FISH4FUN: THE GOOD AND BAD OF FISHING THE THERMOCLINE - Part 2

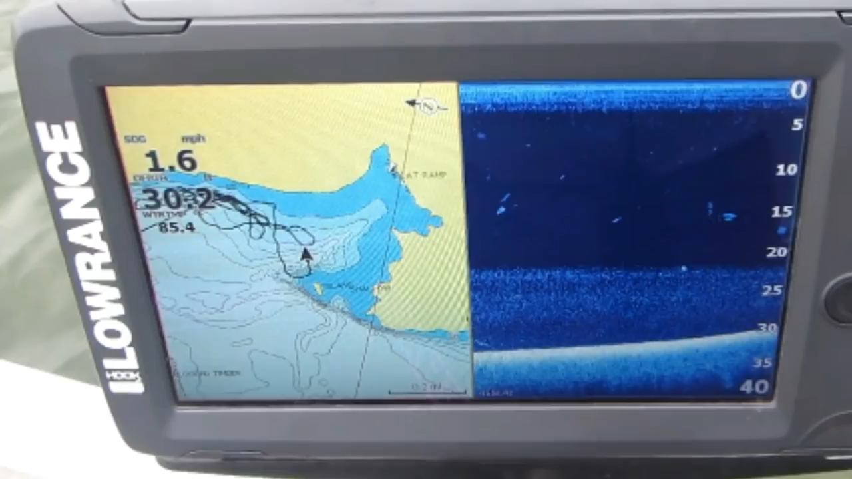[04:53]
On screen: speed 1.6 mph
First off, you'll notice that we left the trail marks from the last trip there so that we could find where we caught them the last time. You'll also notice that the water is 30 foot deep. The black arrow shows you where our current boat position is,
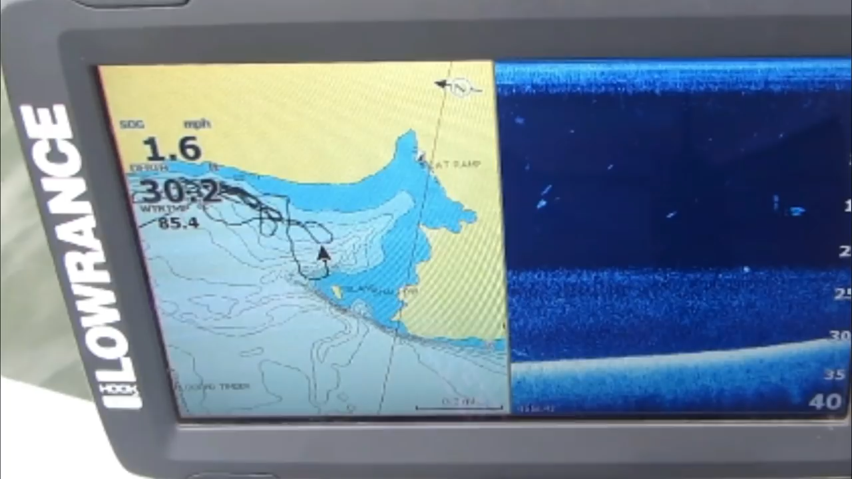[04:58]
On screen: speed 1.6 mph
and the 1.6 at the top shows you the speed we plan to troll.
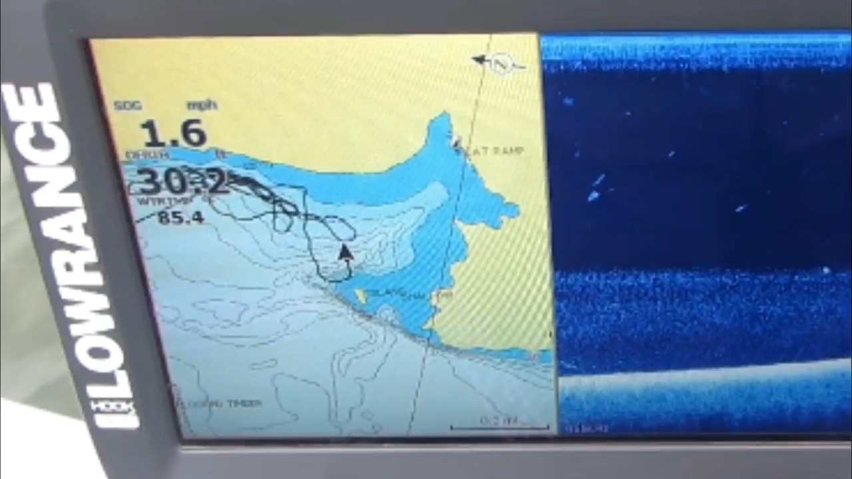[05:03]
On screen: speed 1.6 mph
As we focus on the right side of the screen, you'll see the down image screen, and we have increased the sensitivity to the point that you can visually see where the thermocline is. It's setting at approximately 22 feet. Fish tend to gather around the thermocline in water that is deeper than the thermocline. And that's what we're going to focus on.
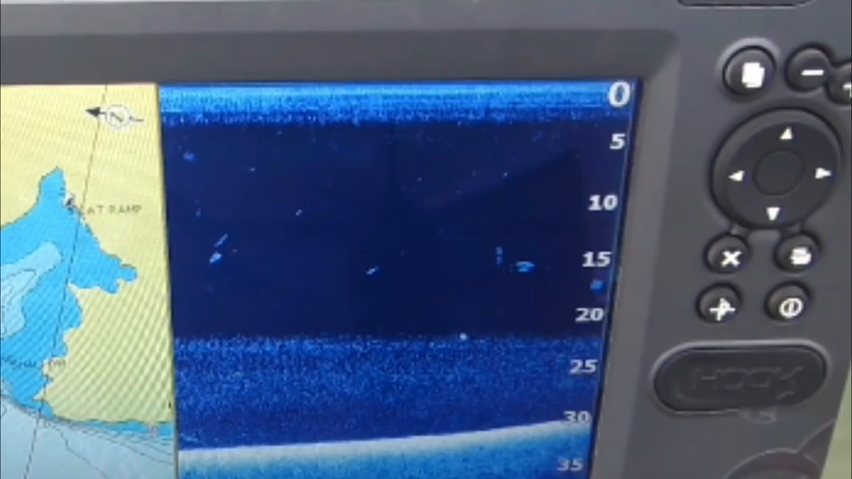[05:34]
The thermocline band is usually 3 or 4 feet wide,
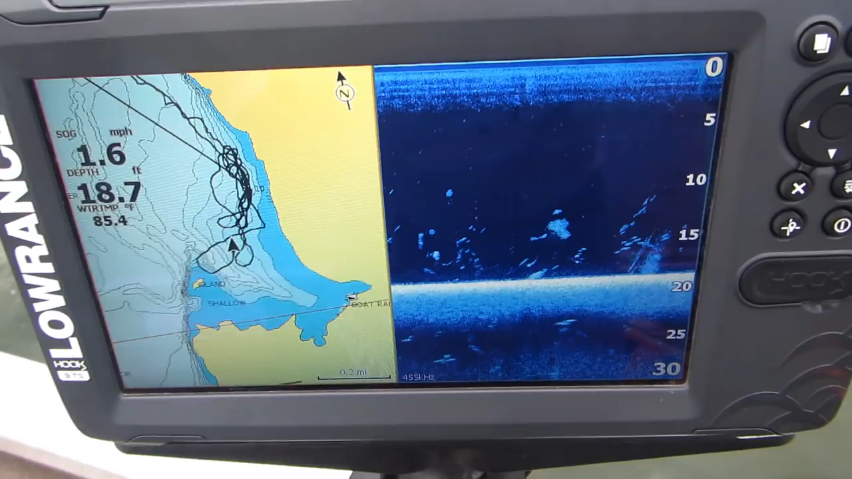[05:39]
On screen: depth 18.7 ft, water 85.4°F, speed 1.6 mph
and fish tend to stay in it or 4 or 5 feet above it.
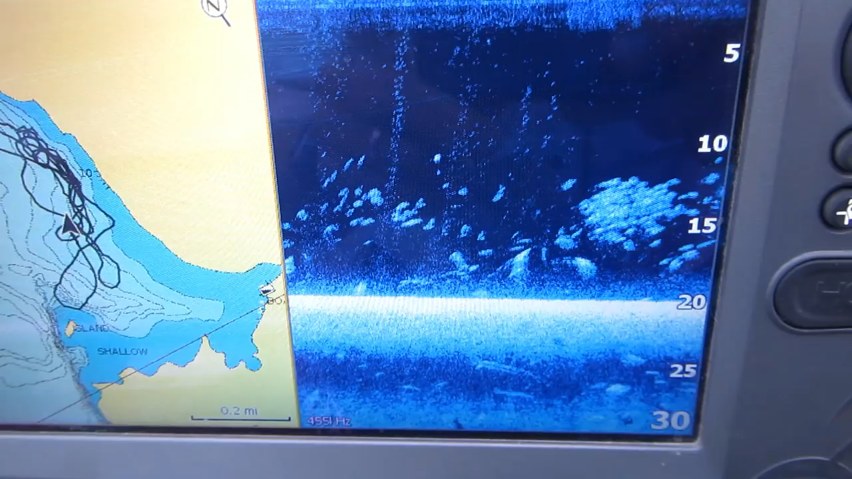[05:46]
We have now located fish we want to try to catch,
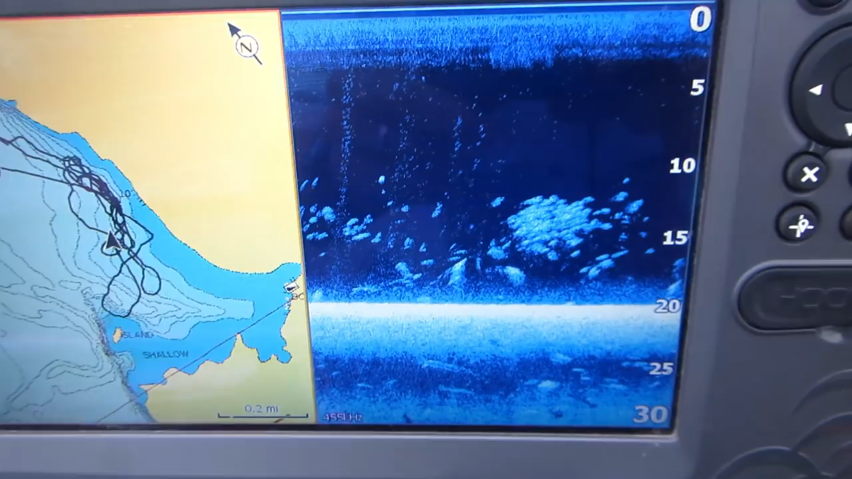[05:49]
and notice that they are in a 5 or 6 foot range just above the thermocline that you can see.
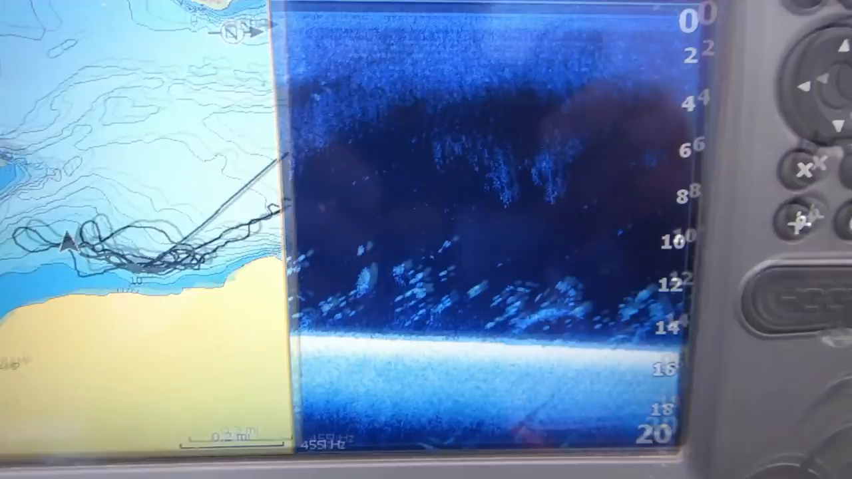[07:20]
Notice here that when you fish water that is shallower than the thermocline depth, the fish will still tend together within 5 or 6 feet of that depth.
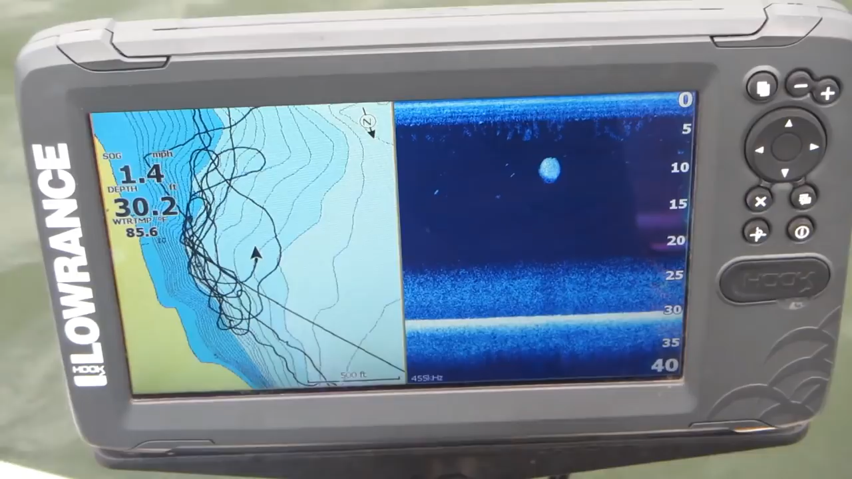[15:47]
On screen: depth 30.2 ft, speed 1.4 mph
Notice in this video clip that I have erased all of the previous trails. It was getting so congested that I was having a difficult time staying on the fish. So we deleted all of them and started over.
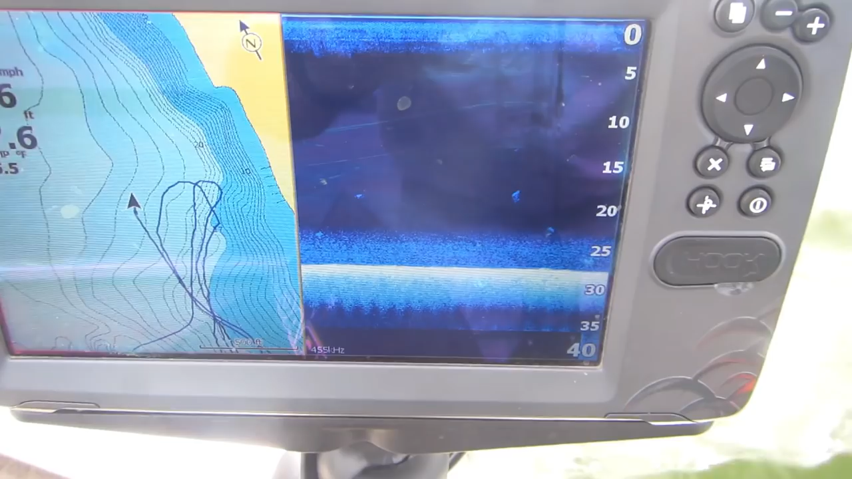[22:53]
We've been here now, hour and a half or so, and yeah,
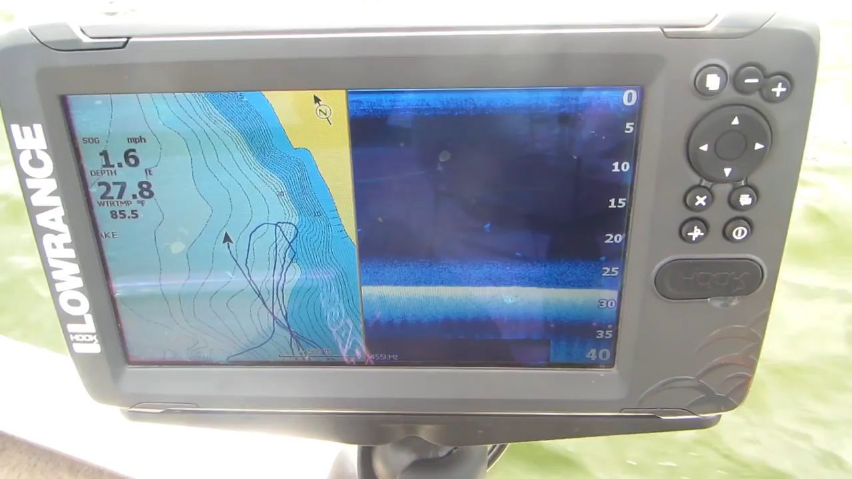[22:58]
On screen: depth 27.8 ft, water 85.5°F, speed 1.6 mph
we've been here actually about 2 hours, and that thermocline has dropped about 3 feet.
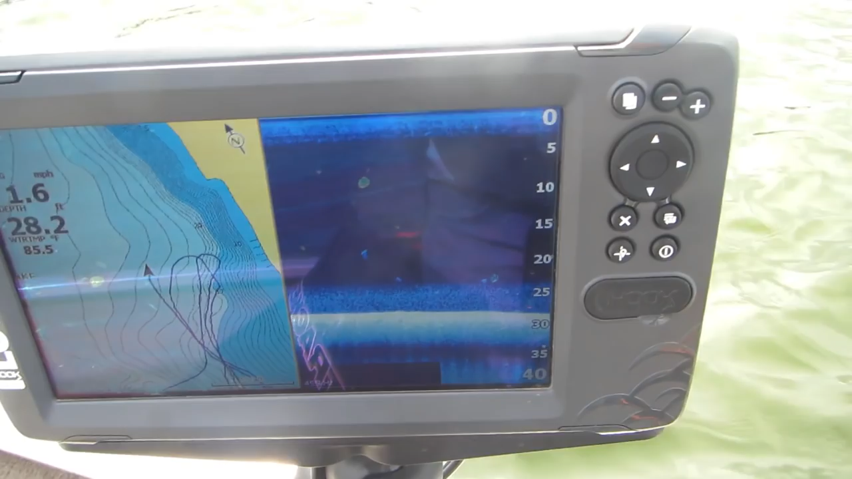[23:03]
On screen: depth 28.2 ft, water 85.5°F
We're on our line where we've been catching our fish, and they have moved.